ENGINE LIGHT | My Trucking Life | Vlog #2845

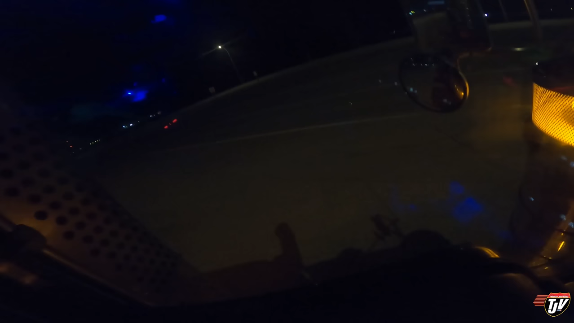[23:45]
Any traffic coming? No traffic coming. Awkward angle for an intersection. That's why a lot of times highway engineers will make the road curves that you hit it at a 90 degree angle, not like this. It's very hard to see oncoming traffic then in a truck. And a car. Oh, whatever. Yeah, look at this. There's all these trucks packed out here.